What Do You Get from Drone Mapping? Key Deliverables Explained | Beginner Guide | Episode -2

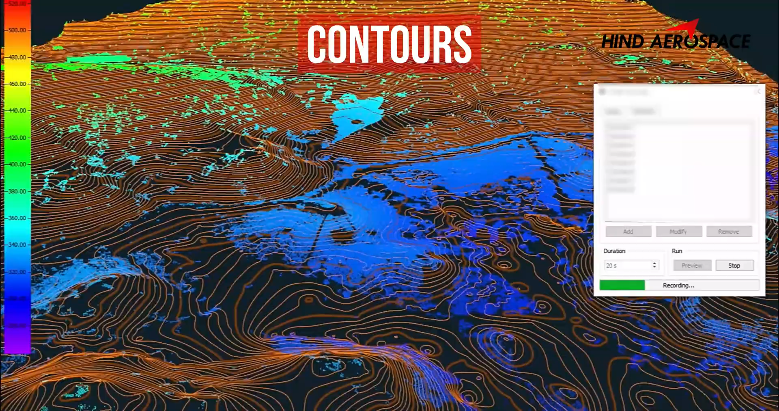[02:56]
Contour line and elevation data contours are generated from elevation data to show changes in terrain super helpful in engineering planning and drainage design